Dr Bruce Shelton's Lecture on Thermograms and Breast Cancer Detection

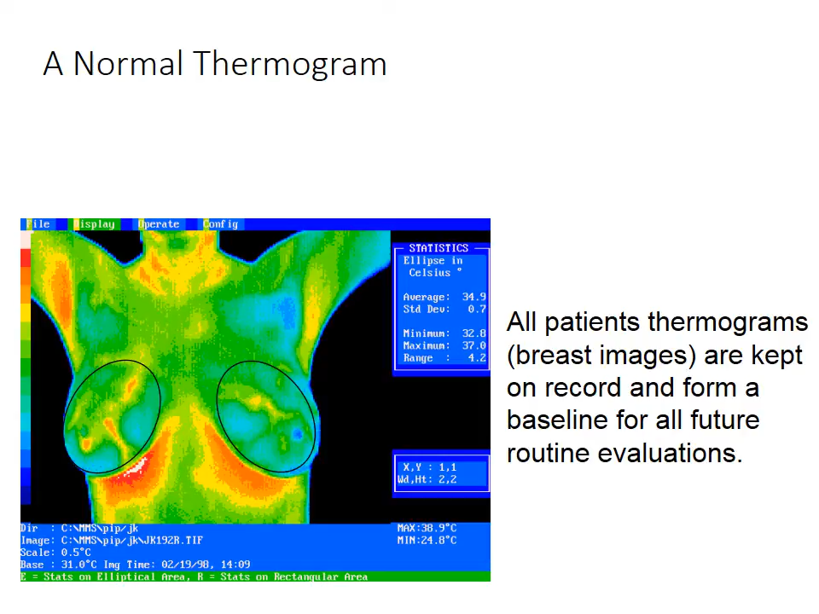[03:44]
And all we can say is that to a great degree of certainty, you do not, if you have ongoing pictures that look like this, and you can continue to avoid mammograms, but sometimes they are necessary. Let's look at the next picture. I mean, these are totally normal breasts. These breasts here are three-sided objects, of course, and when they get out in the cold air of the room, they look blue. And blue appearance is very normal. Now, I like to make a little funny story about these pictures. I usually tell my patients in the office that if these be your breasts on your way out,
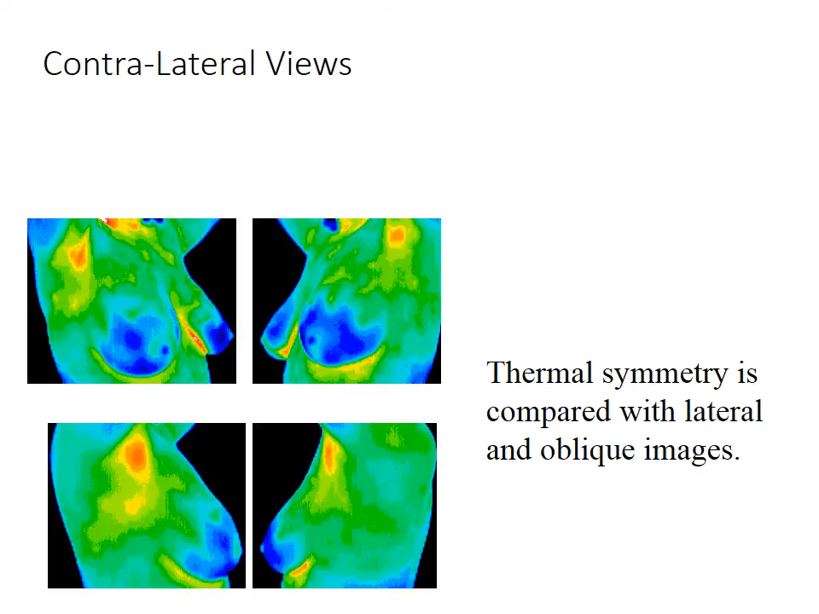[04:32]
and then go up to Target up on Bell Road near our office and buy a picture frame and be proud. These are perfectly normal, and these are desirable pictures that you would want to see for a long time to come. Now, this right here and the next picture here are what cancer looks like.
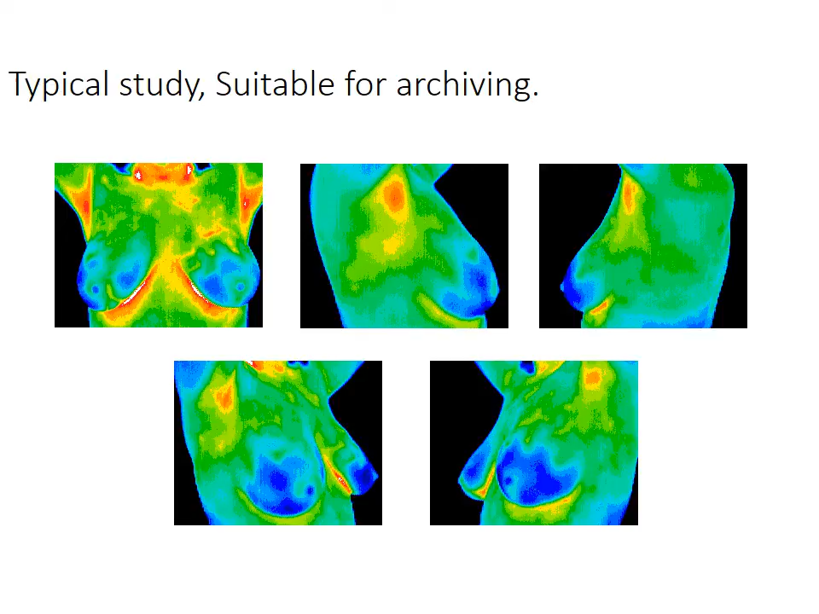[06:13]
but the rest of these pictures are very normal. And this is very similar to the picture frame slides that we just saw a couple of moments ago. Now, these are more typical studies. This picture in the upper right shows a lot of lymphatic congestion. This lady's not drinking enough water. Her breasts look fine, but she has congestion and this will eventually give trouble. As you come down here, you can see early fibrocystic changes.
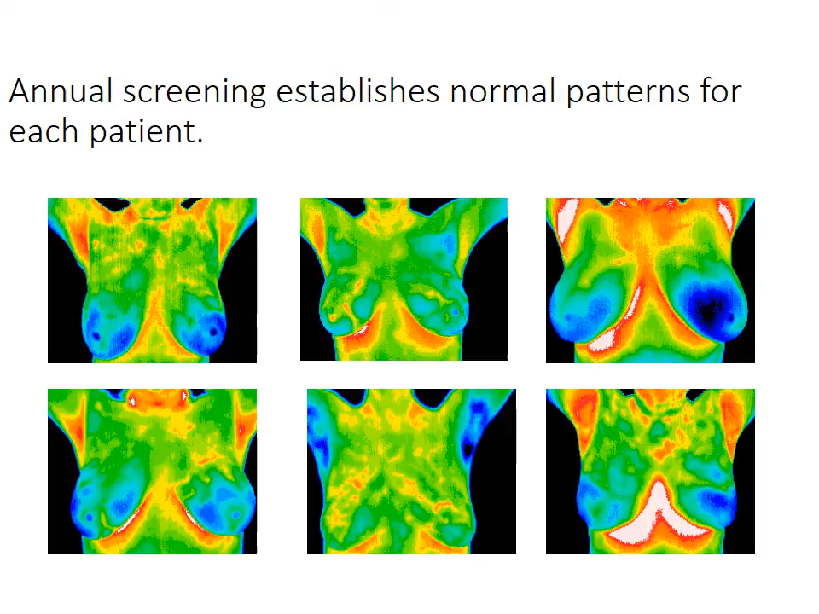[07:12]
But we could clean all of these little spotty fibrocystic appearances and toxicity appearances up by the use of our homeopathic detox protocol, which I will explain in just a moment. These breasts here are all positive thermograms for cancer. In this one breast here, which needs a mastectomy, there's nothing else you could reasonably do. Homeopathy is good, but it really needs surgery sometimes. All these little circles are little nests of tumor. And the smart thing to do would be to have this breast removed. I've very rarely seen an appearance like this.
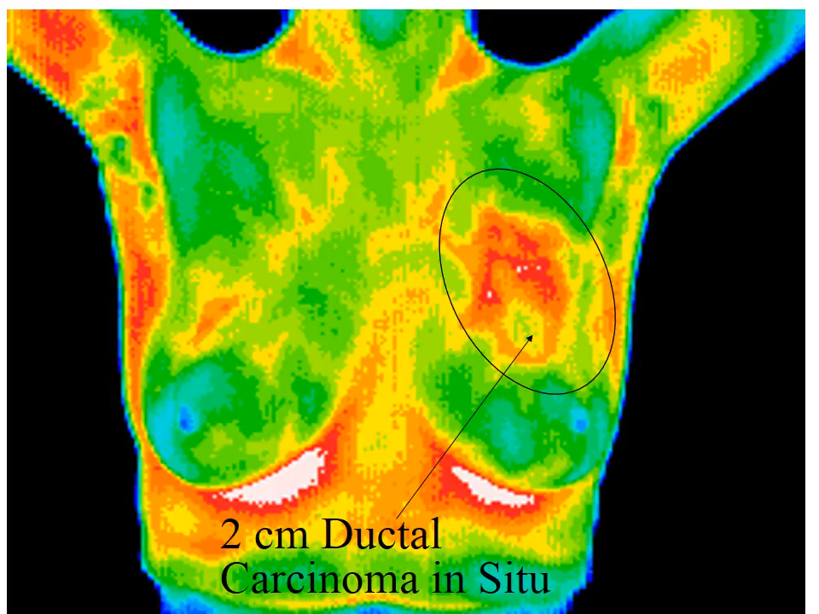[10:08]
Now this is the blow up of that one slide that showed the two centimeter ductal carcinoma in situ.
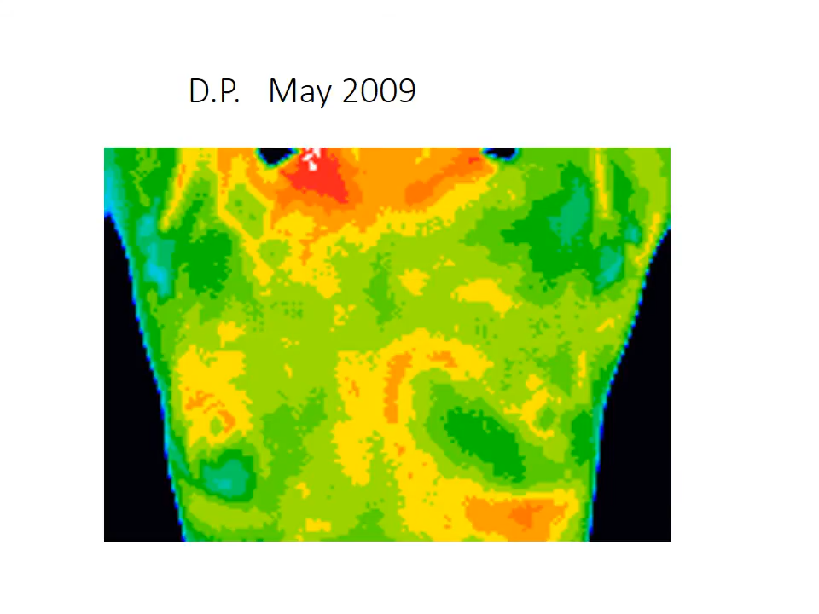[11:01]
This is a lady that came in in May 2009. You can see she's got congestion in her breast. Nothing that looks like cancer but she has congestion. So we put her on the detox protocol and in the end of the summer this is what her breasts look like. Simply by putting the detox drops in her water and drinking the water all day long we have achieved this result.
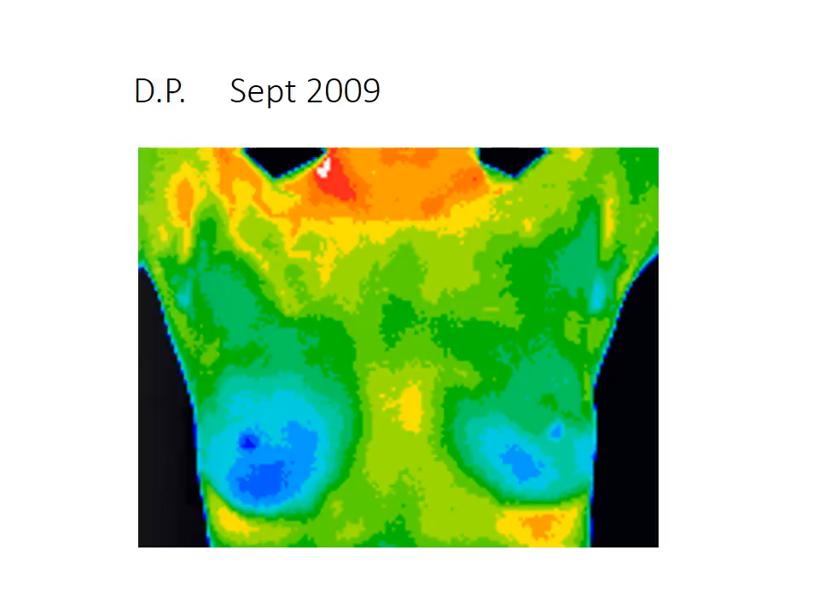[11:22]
Now here's another patient, EC, April 2008.
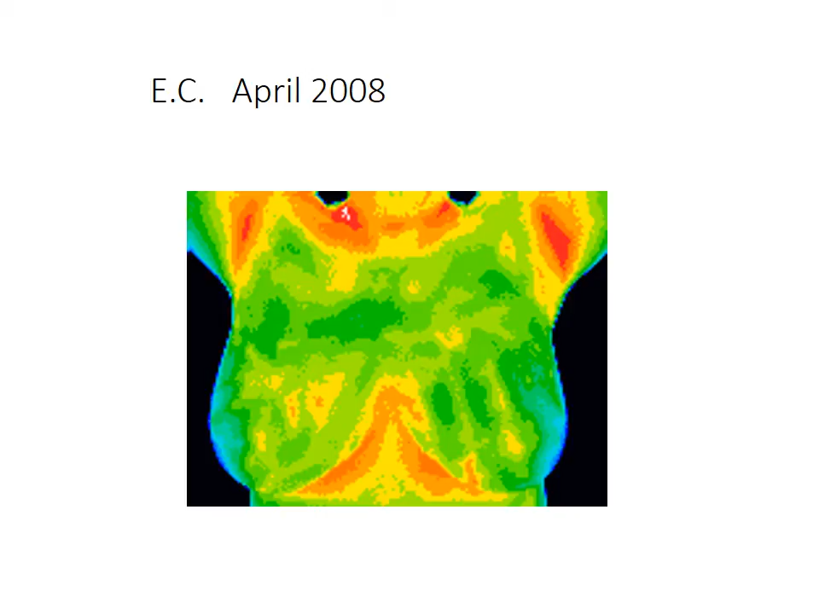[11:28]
This is what her breasts look like. We put her on the detox and months later this is what her breasts look like. It cleans you up by simply taking the detox protocol. It stimulates the body's elimination pathways to get rid of toxins.
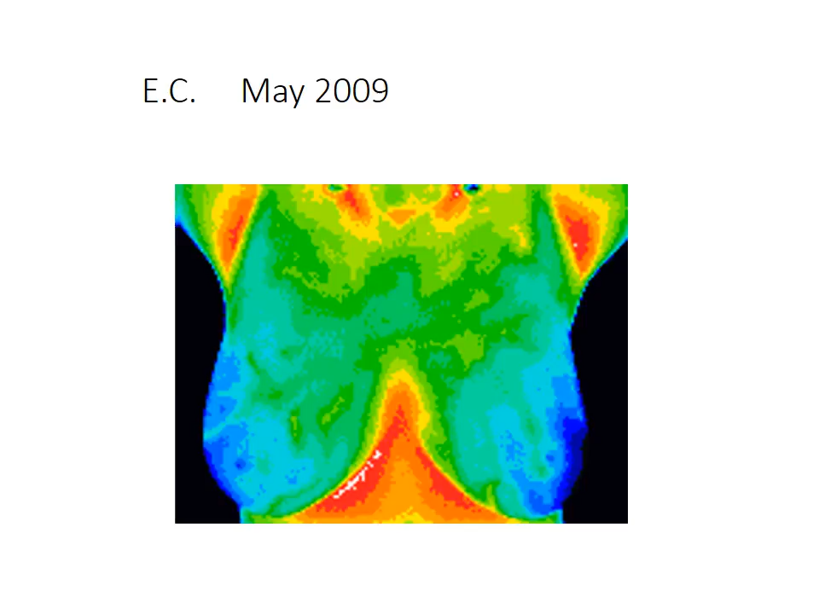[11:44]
Not just in the breasts by the way. It works in the whole body. And you can see that it is effective. So here's another patient, GH, November 2008.
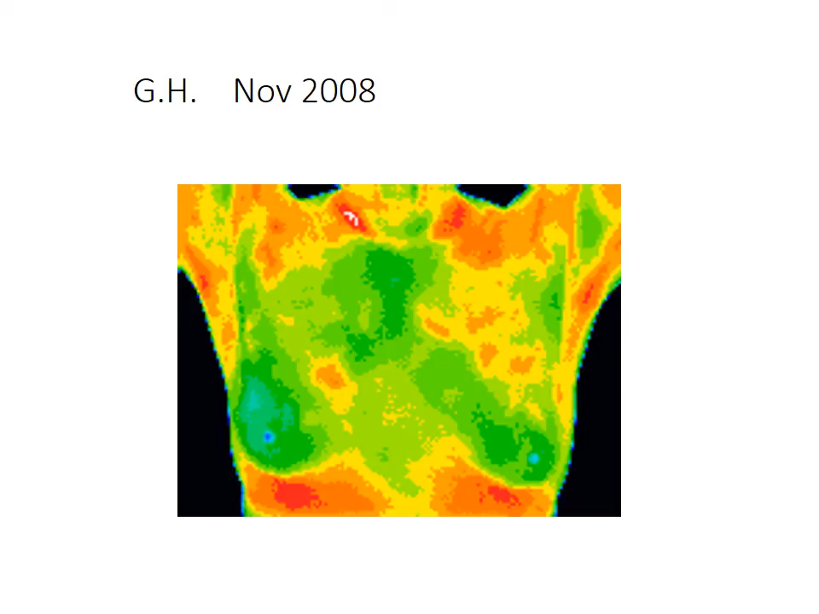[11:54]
Several months later you can see that she looks cleaner.
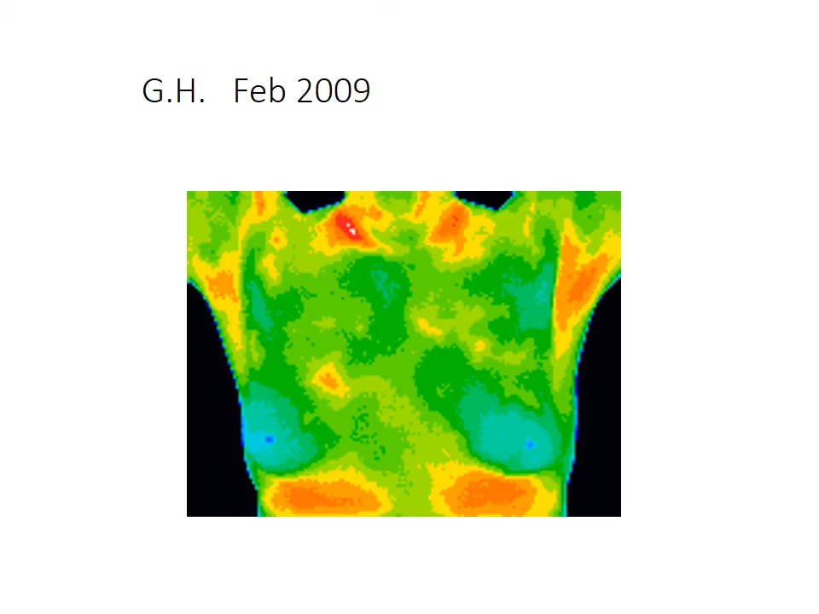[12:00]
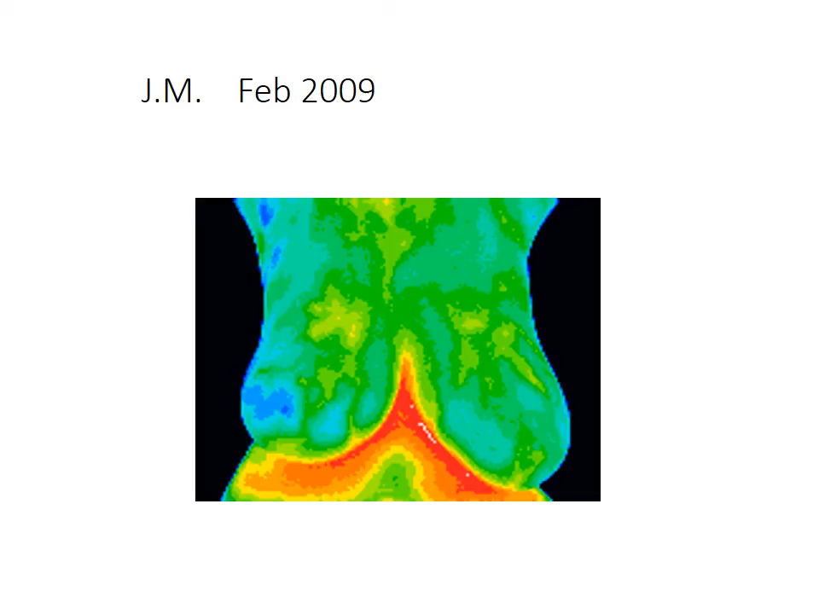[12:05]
Here's a patient, February 2009, June 2009. It really is very, very effective to use comprehensive homeopathy in cleaning up toxicity in the body.